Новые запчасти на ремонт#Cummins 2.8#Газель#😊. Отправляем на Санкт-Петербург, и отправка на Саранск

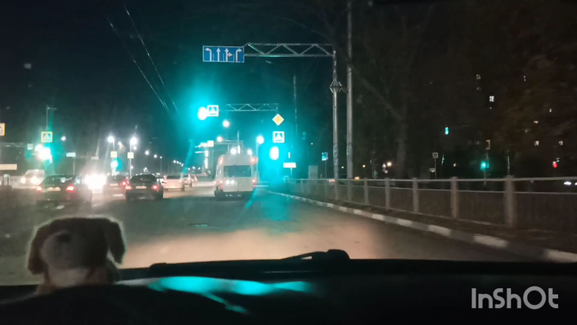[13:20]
время седьмой час не но не всегда конечно же но когда чем-то занят почему-то он прям мгновенно пролетат в принципе так всегда все-таки у нас здесь как все построили пешеходную зону все дела столбики так все прям освещать все вообще прям по красоте здесь тоже так же сделали
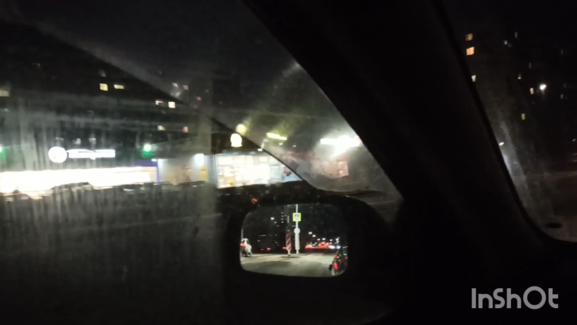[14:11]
магазинчике поставили мясной удар вон даже есть нифига себе мясной ударах стрелка горит эх не успели ладно прямо уедем на авиастар прямо на савиастар завод часто на разворот и поедем за город домой